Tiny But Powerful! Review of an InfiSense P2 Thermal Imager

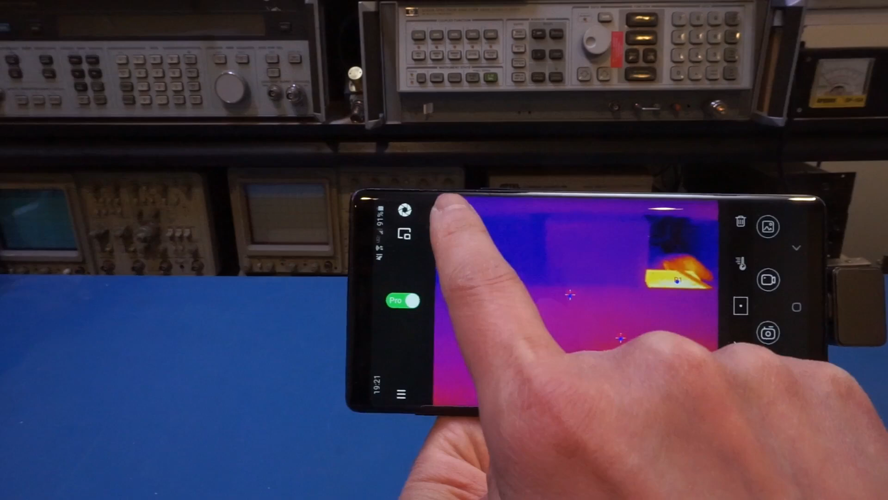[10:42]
different spots are showing different temperature measurements so that is a very
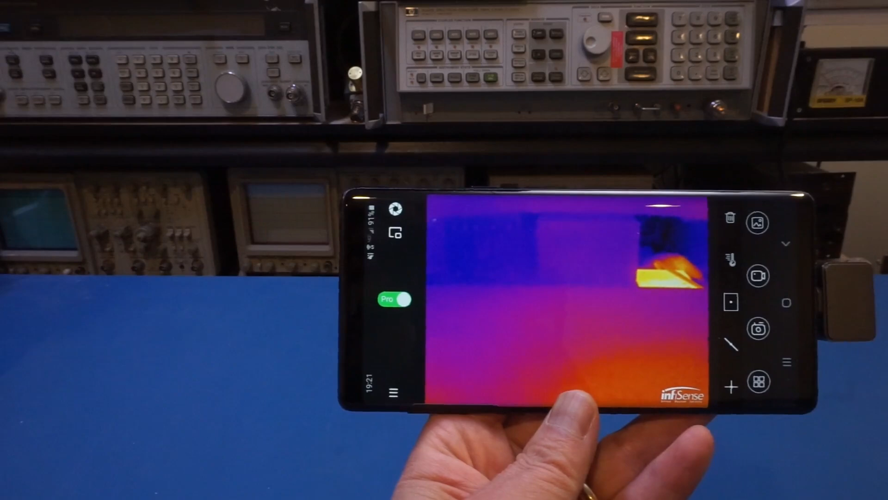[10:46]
neat feature indeed but for the majority of time i think that even the easy one
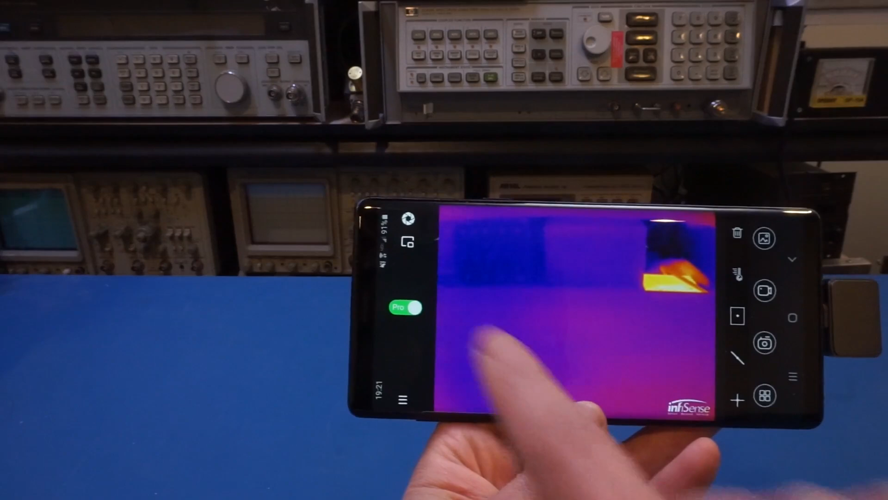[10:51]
is more than sufficient so that's a very very
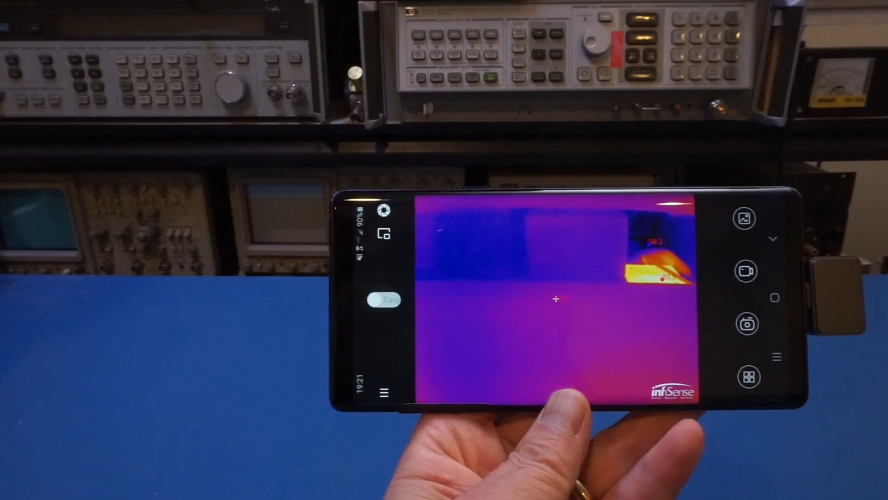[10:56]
rich in feature for sure so now let's take a look at the manual system
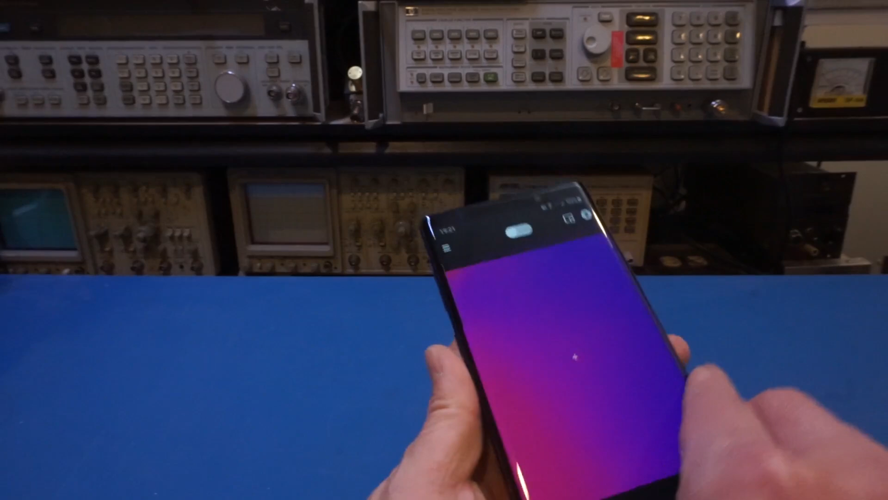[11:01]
and see what we got oh by the way before i show you the manual you can also change of course your color scheme here so right now this is actually my favorite color scheme so
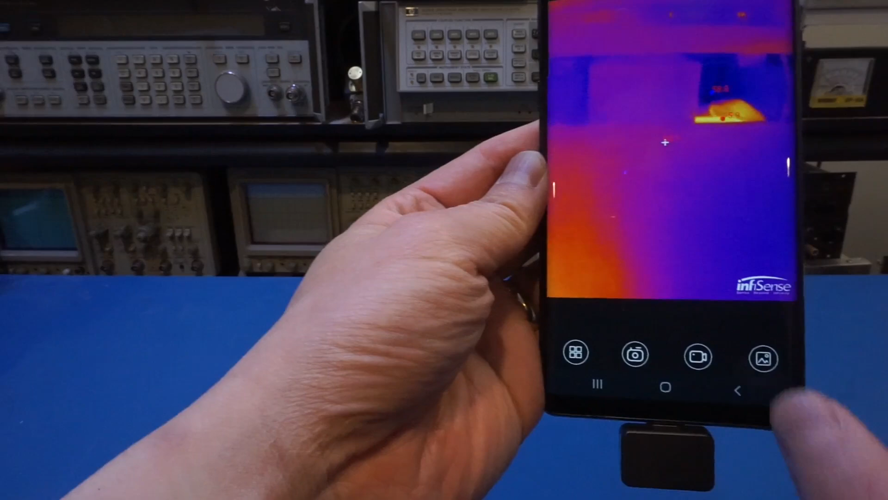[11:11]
let's uh aim it as something that is more interesting it's back there later on i'm going to show some other thermal images
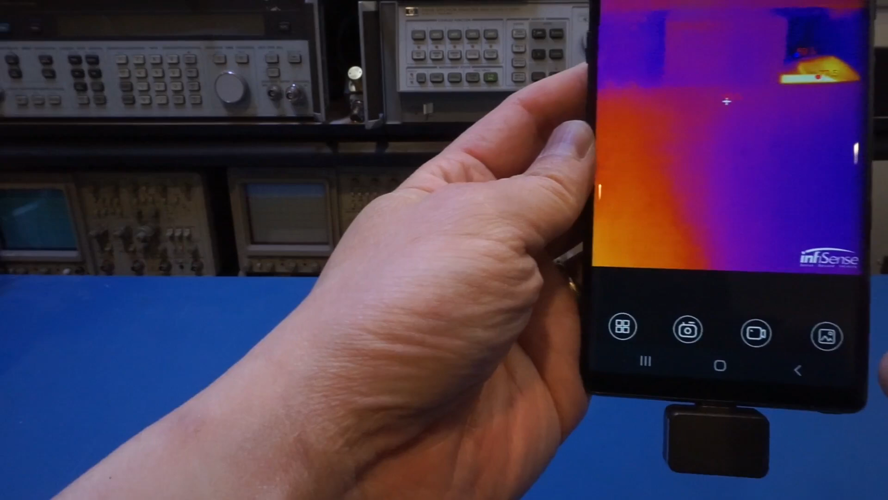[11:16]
and you can press this button and
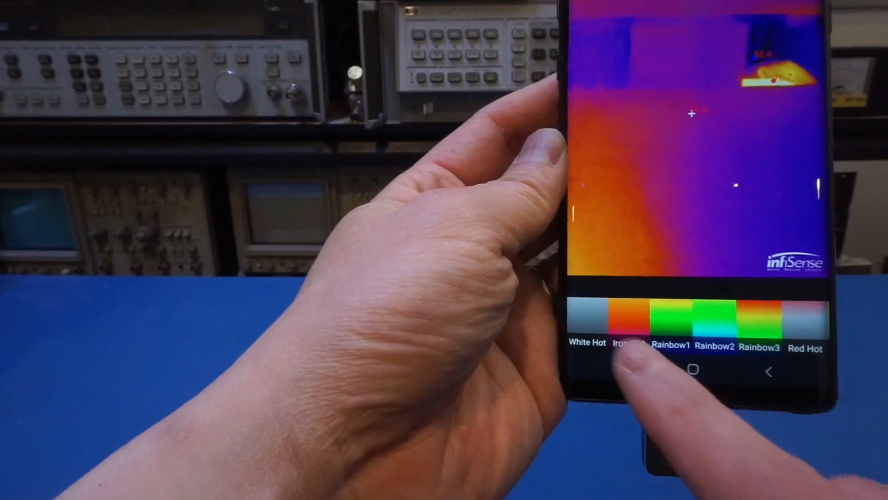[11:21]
you can see that we have different color schemes here so this is some of
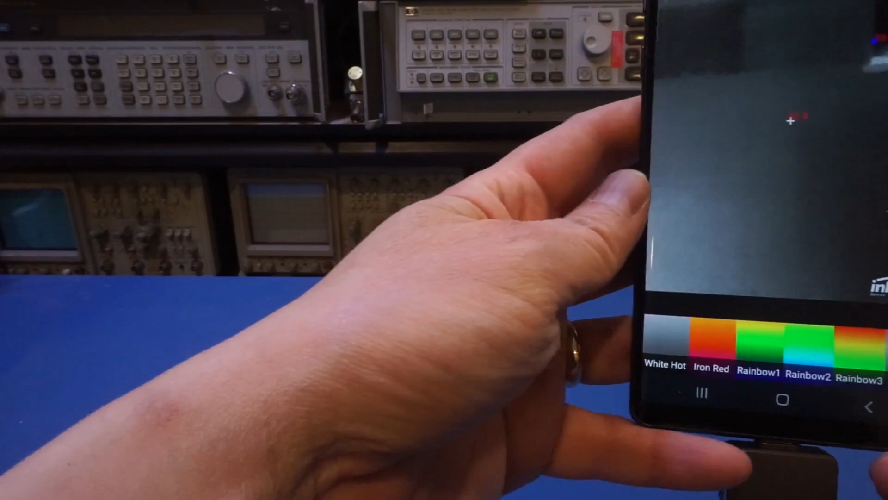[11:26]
the normal ones now the black and white a lot of people like that and i like this uh
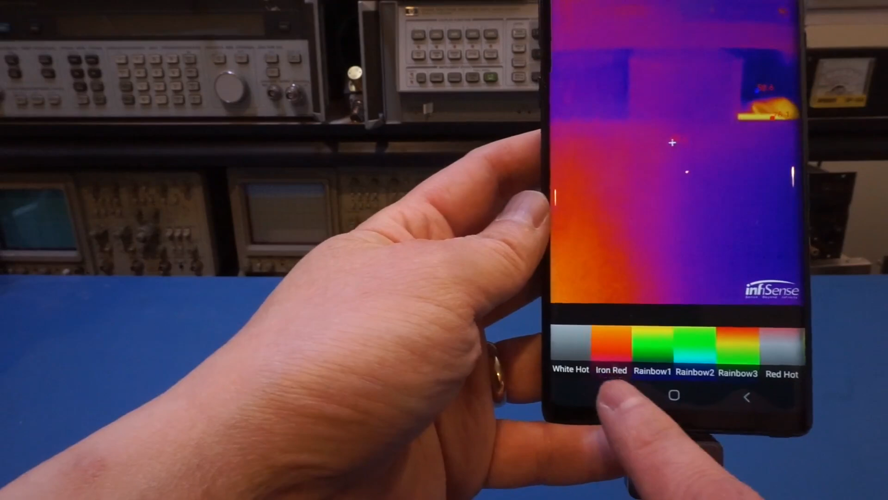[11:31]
iron red spectrum and of course you have different ones you can see that
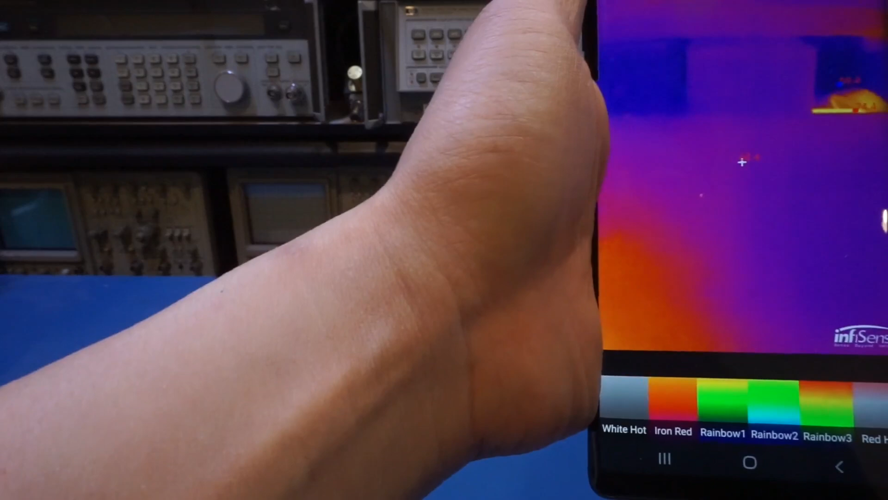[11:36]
another interesting feature of this thermal camera is that you have this i
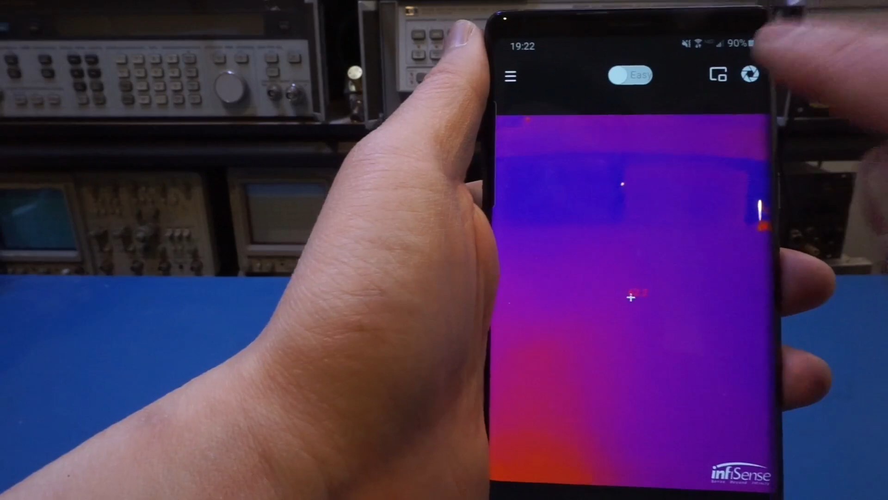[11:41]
call it a picture-in-picture functionalities here so if you click on that you will
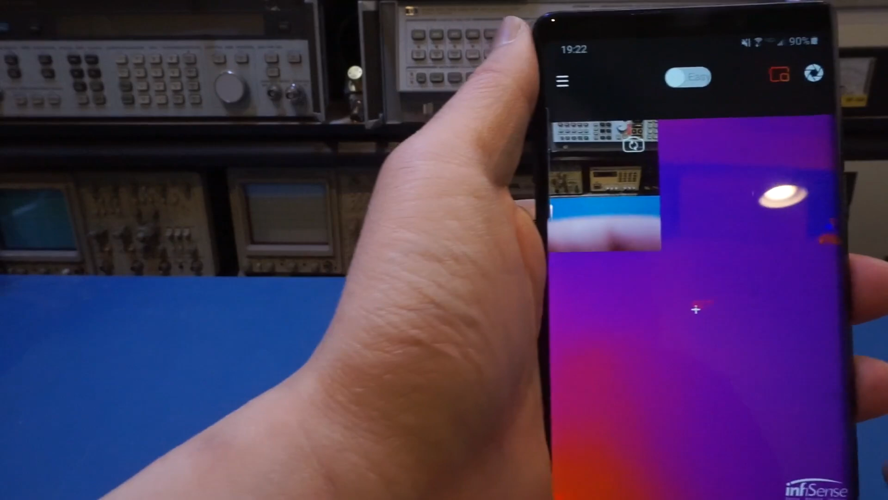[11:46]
see the actual visible spectrum camera is shown up here and
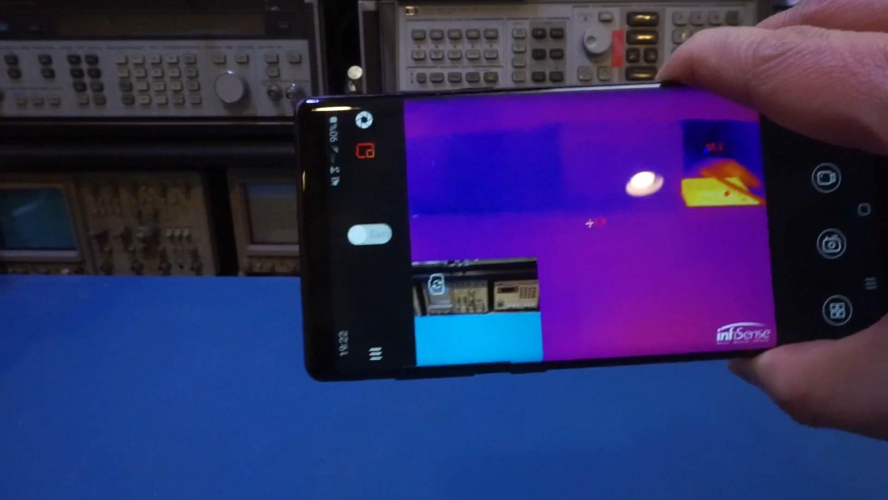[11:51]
the ir image is essentially pretty much in the same region now this is
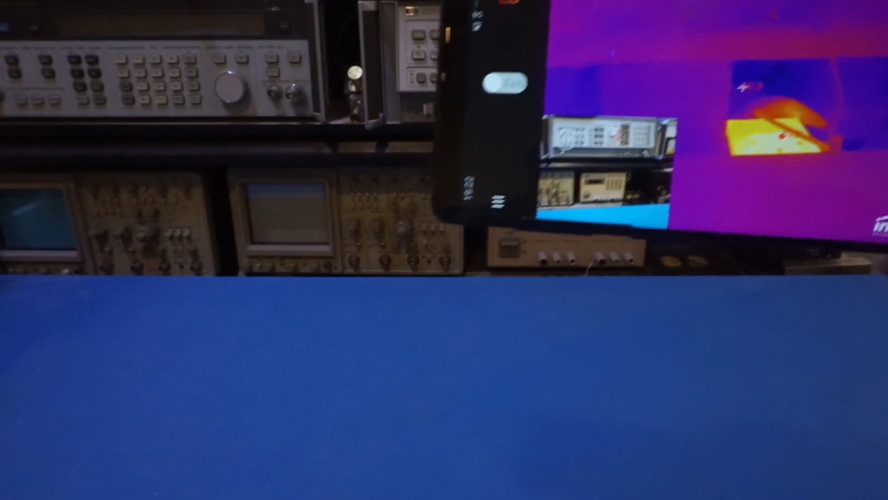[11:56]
not exactly an overlay of the image and i suspect it probably has some
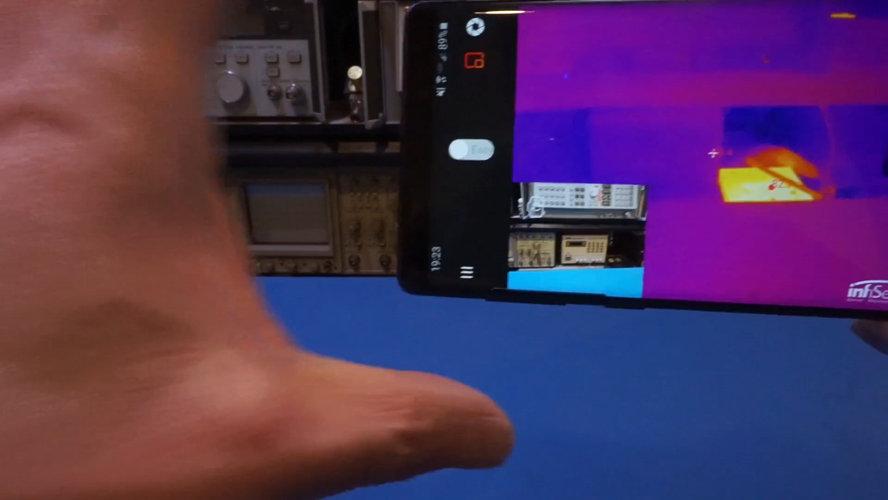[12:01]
difficulty to actually overlaying the visible spectrum image over the
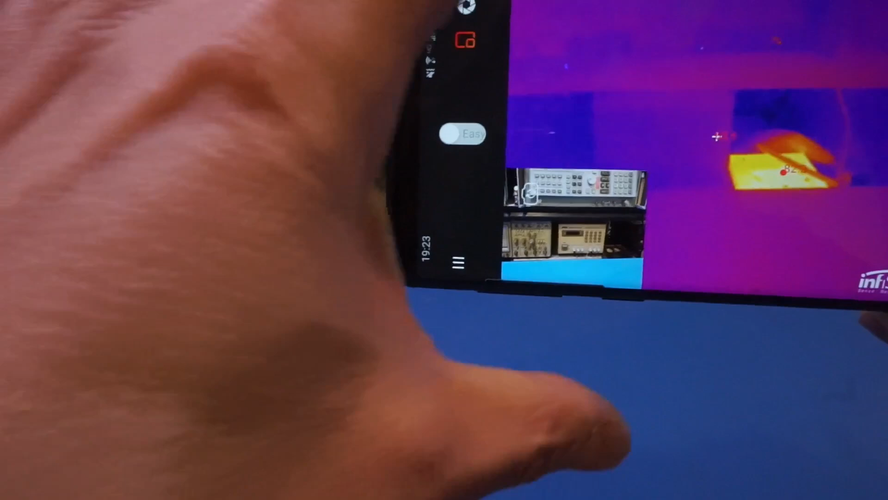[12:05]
ir image because it needs to be able to detect a different distance between the ir
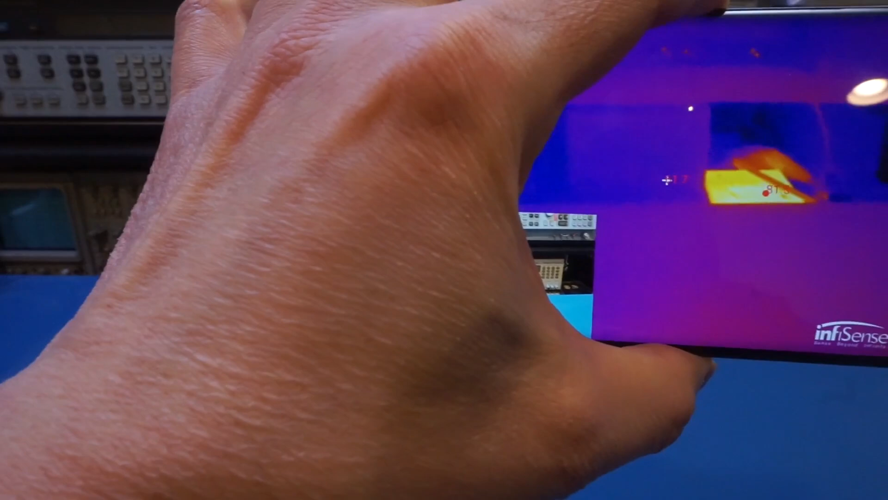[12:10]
camera and the actual visible spectrum camera which is on this side so that might be some difficulty there but nevertheless this feature i think